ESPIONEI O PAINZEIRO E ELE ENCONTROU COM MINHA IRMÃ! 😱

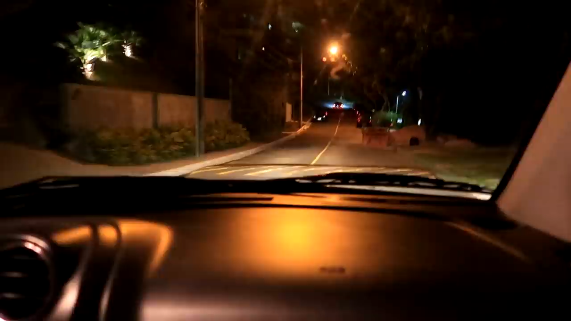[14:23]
Olha lá. Ele tá subindo, mano. Caramba, vamos sem ele ver a gente, Caramba, farol.
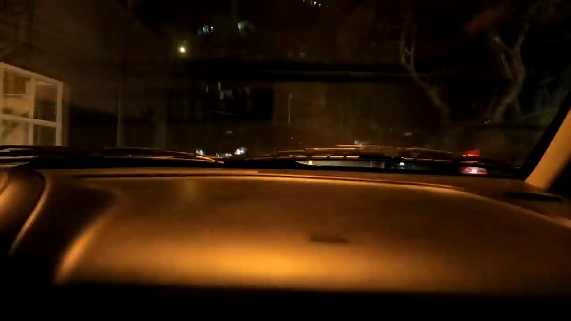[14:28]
Apaga o farol. Não chega nada, precisa acender o farol. Pode acender. Caramba, pior.
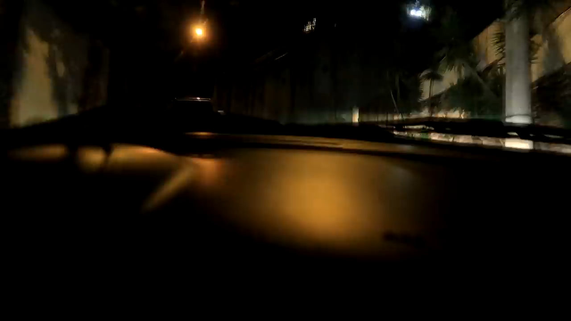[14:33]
Vai. Calma, o carro tá pesado, vocês são gordos. Aloysio, mano. Lá. Cuidado, devagar. Não pode saber que é a gente. Tá igual a lesma dirigindo. Que lesma, o carro tá pesado, caramba. É Aloysio, mano. Aqui. Cuidado. Meu Deus do céu, mano.
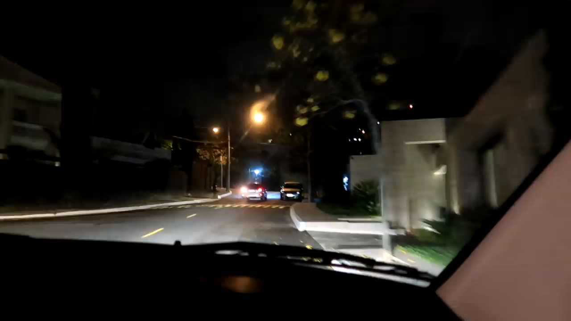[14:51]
Ai, deu certo. Mano. Calma, deixa eu devagar. Mano, onde que ele tá indo, velho? Ô, Luiz, Você não prestou atenção na sua chave, não? Ah, lá, lá, lá, lá, lá, lá, lá. Eu deixo minha chave no vidro quando eu tô na casa. Caramba! Eita! Entrou ali. Mas você sabe pra onde é que é aquilo ali? Sei, né? Sei, sei. É o mirante. Jure. Vai. Mano, onde que ele tá indo, velho? Por que que ele pegou o liquidificador e o cara... Ele vai fazer algum tipo de milkshake, né, mano? Mas pra que que ele vai no mirante? Hã?